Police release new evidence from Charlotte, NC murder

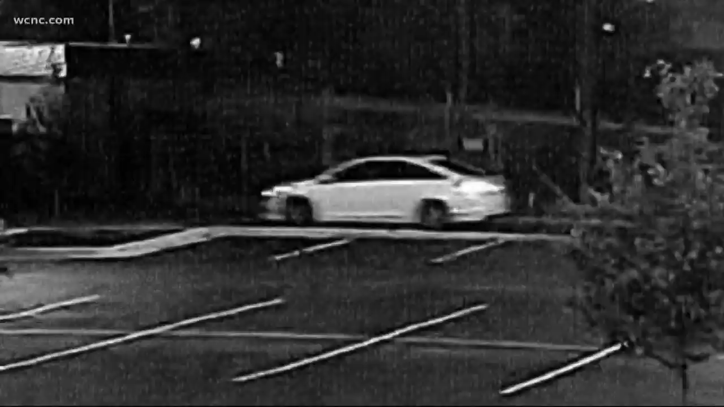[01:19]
Area surveillance cameras show this car, a four-door white sedan, possibly a newer model Hyundai Sonata, not far from where Banner's body was found.